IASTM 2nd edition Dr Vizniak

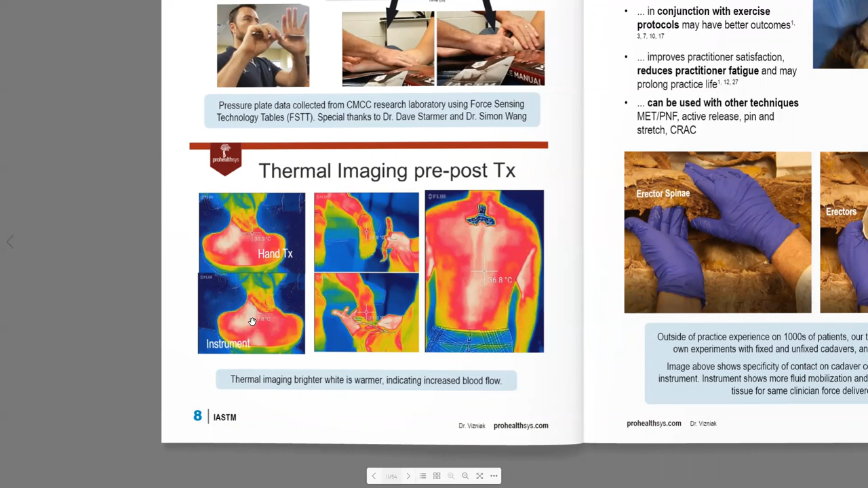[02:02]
So if I treat with my hand, I get an increase in temperature of about 36 degrees, 35 and a half. And if I treat with an instrument, you can see that it's substantially warmer, almost two degrees warmer. Bottom of the foot, we show it again. We also search some of the basics for the evidence base behind it to stimulate mechanoreceptors,